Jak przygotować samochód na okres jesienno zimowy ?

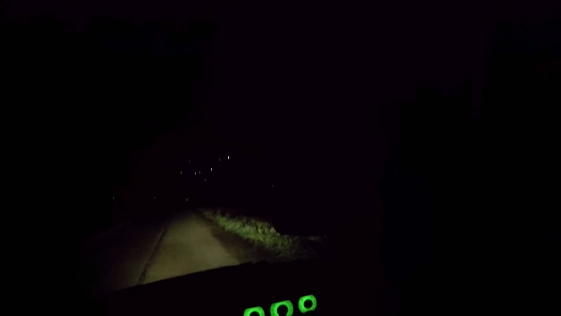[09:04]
No różnica nadal jest dość spora, choć nie tak duża jak przy tych ekstremalnych żarówkach. Do czego dążę? Ja się z Wami kawałek przejadę. Chodzi o tą chwilę, w której widzicie daną osobę, jak Wam wyskoczy zza drogi. Widzicie? Tu nie widać i nagle widać.